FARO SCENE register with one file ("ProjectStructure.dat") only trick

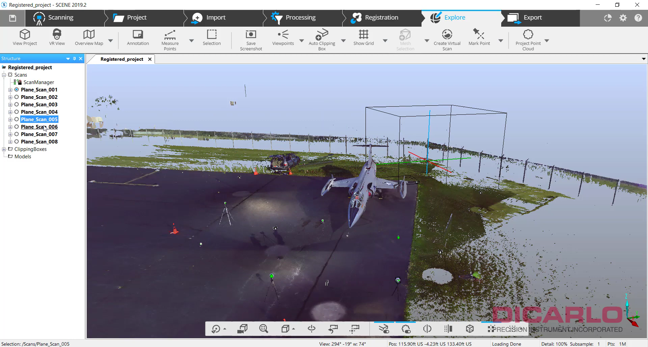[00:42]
You see we have, what is it, eight scans that are all done. Now, if you happen to have your counterpart and
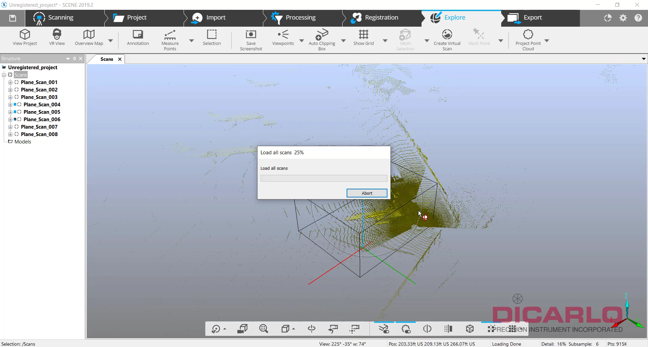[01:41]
They just are, in their random placement, not very accurate. It's basing it on GPS, so it's kinda okay,
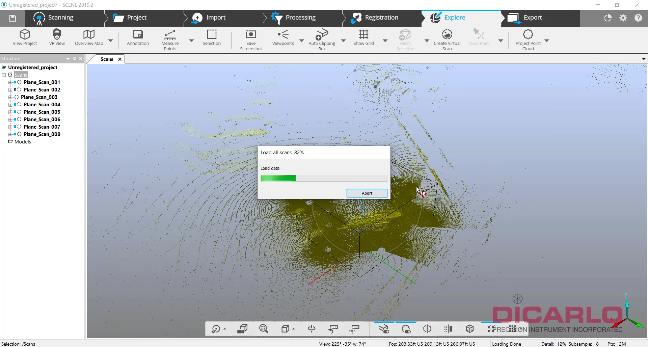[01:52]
but you will see that the scans are definitely wrong.
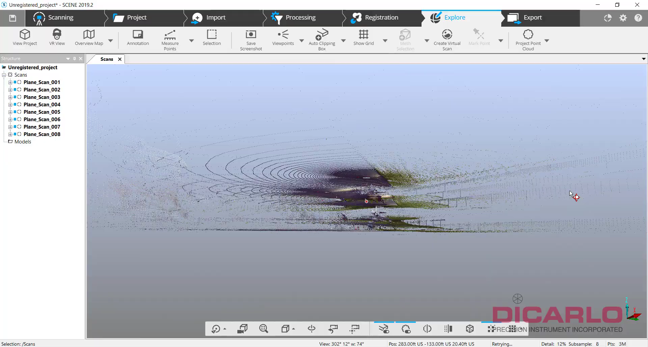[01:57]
So, we're looking at an unregistered scan project right now.
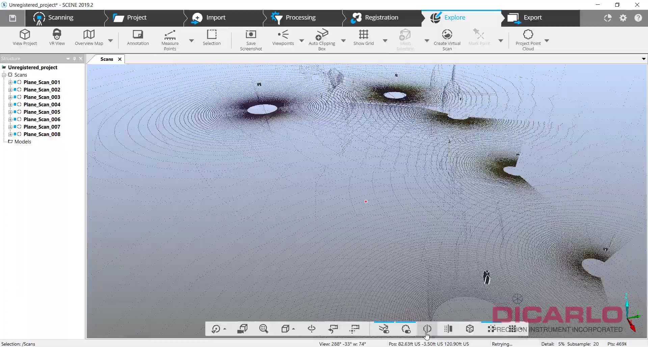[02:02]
Almost, well, definitely not okay, but roughly the GPS kinda guided the positioning of the scanner.
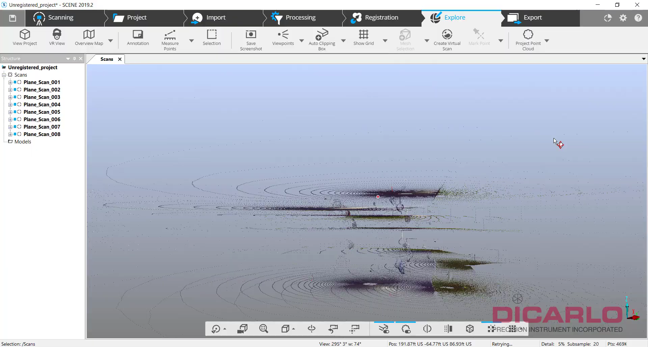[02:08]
Now, without having to ask your counterpart,
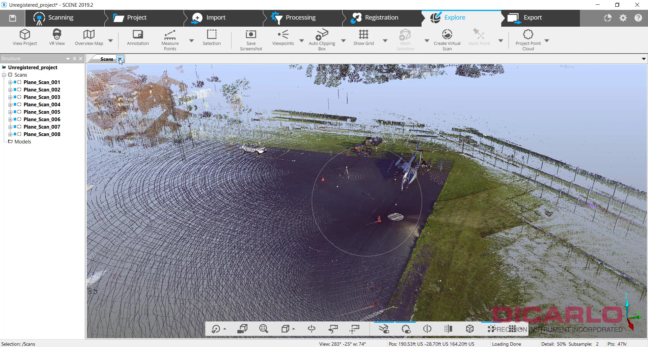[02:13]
who has all of the scans and the whole project finished, you can actually register these without any work whatsoever,
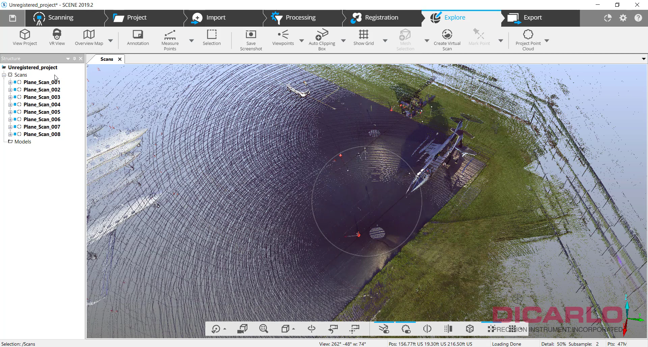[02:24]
without having to identify any of the targets, without having to do a lot of the stuff. Then you'll see that I don't have any of these targets identified, meaning there's only pictures in each scan. So there's no spheres, no checkerboards, no anything, even though this project was actually registered with targets.
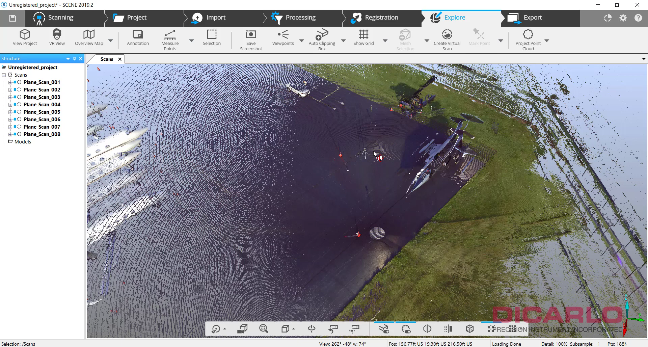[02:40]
And you can see that I have a sphere right there. So, hold on, it's zooming, but you can see the actual targets.
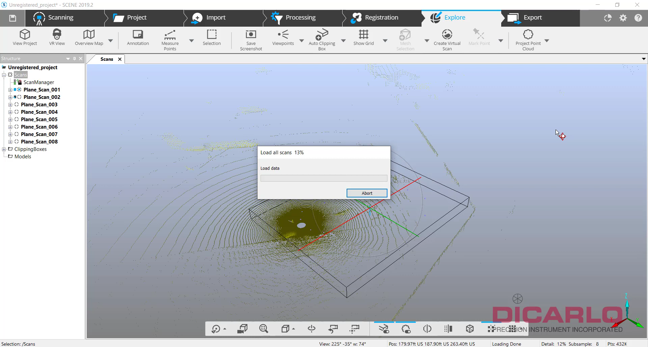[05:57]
So, yes, these scans are not processed yet,
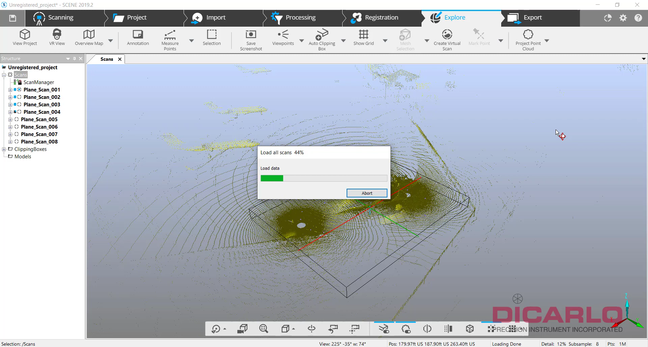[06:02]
which means they still need to go through your filtering and your cutting out the noise that you're trying to get out from the scans or from the project.
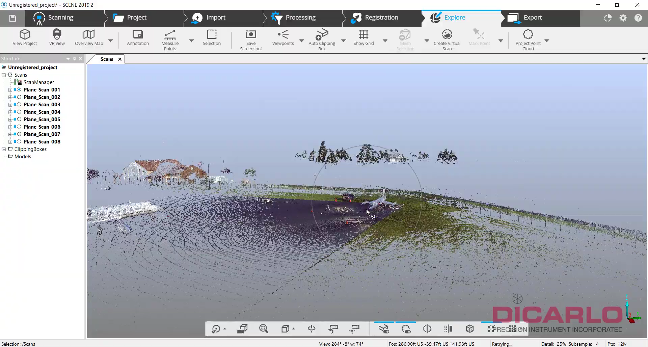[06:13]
But, at least the location of the actual scans is now rectified and you can actually find
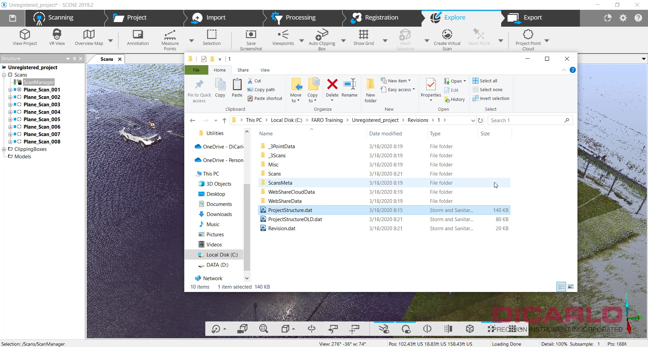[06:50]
And, as long as they have the same broad data with the same naming, of course, you cannot have these names be different because that file requires you to actually have the same names.
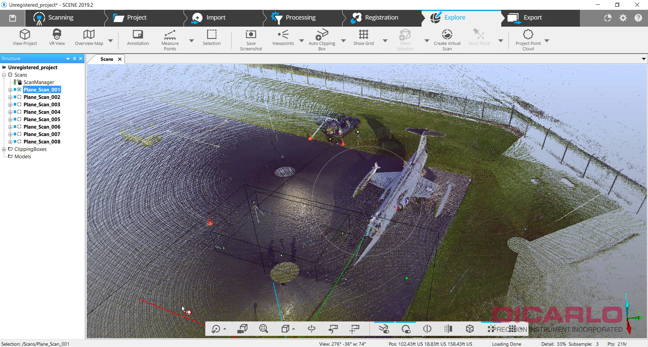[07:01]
But, if you have the same scans with the same names,
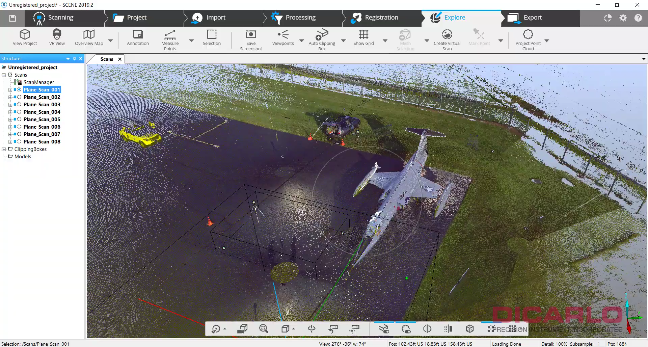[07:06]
doing it the way I just showed you,
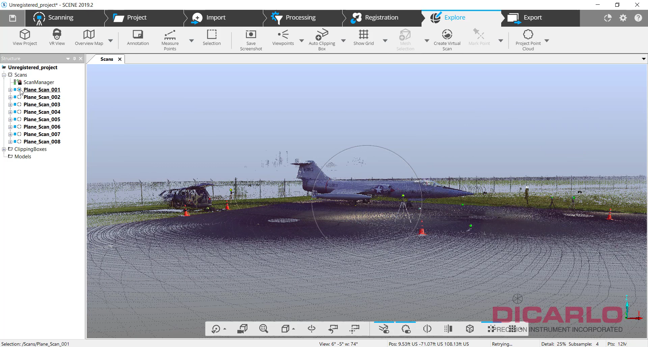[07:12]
will georeference your actual scans and you will also automatically pick up any of the targets that might have been registered and found in person one's project,